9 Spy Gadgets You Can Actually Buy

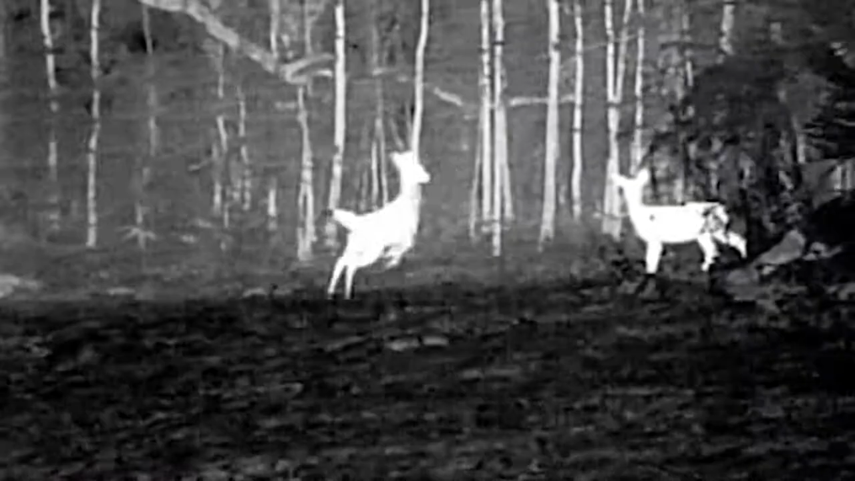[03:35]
Scout TK FLIR's Scout TK is a powerful and pocket-sized thermal vision monocular device that
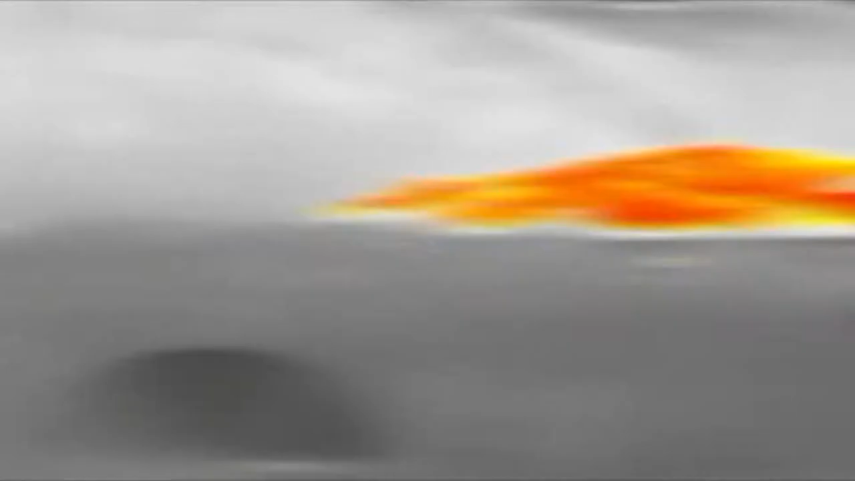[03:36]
reveals your surroundings and makes them as clear as day at night and in low-light conditions.
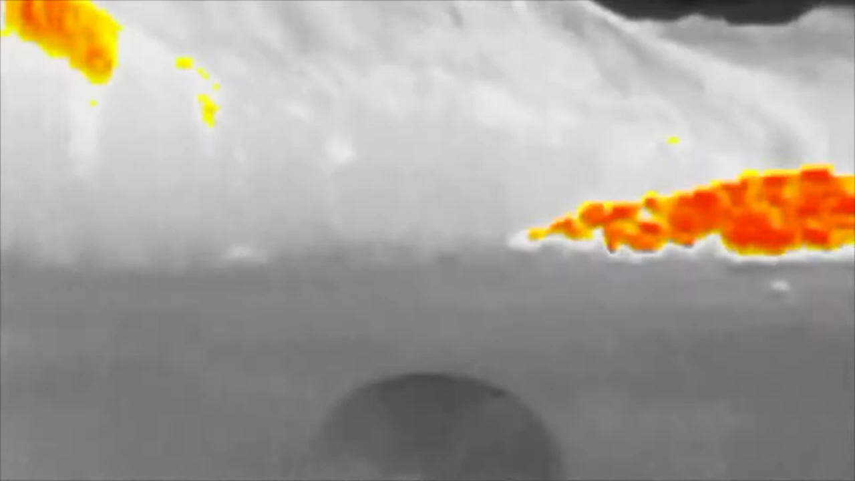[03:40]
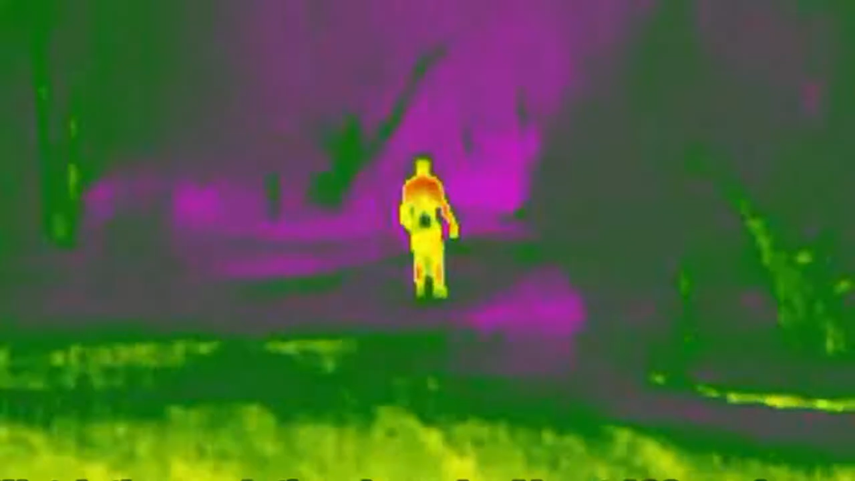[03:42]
It can be used to easily detect people, objects, and animals at distances of over a hundred yards away from you.
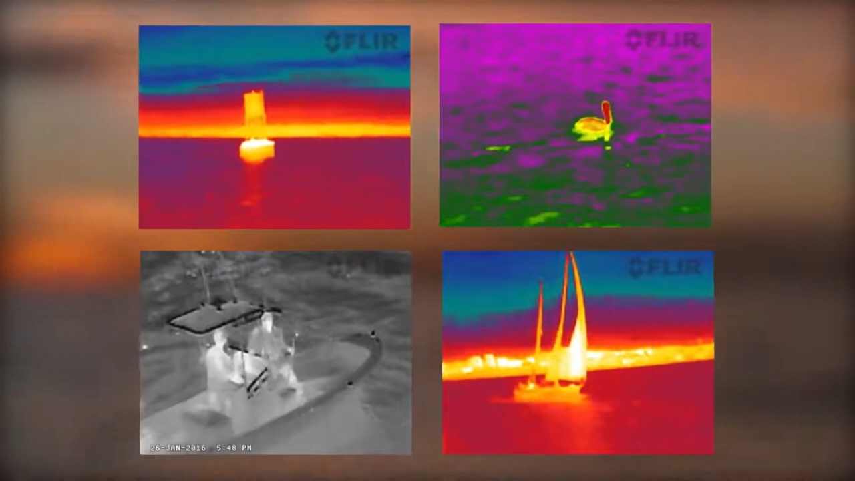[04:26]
The detector is a 160 by 120 vox micro ballometer and the Scout is shock-resistant up to 2 meters.
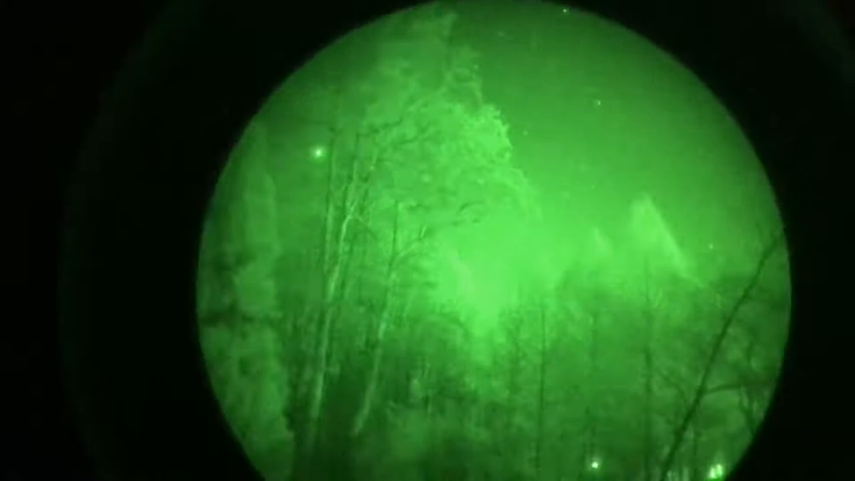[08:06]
allowing you to safely and discreetly monitor an area for any intruders no matter how dark it happens to be outside.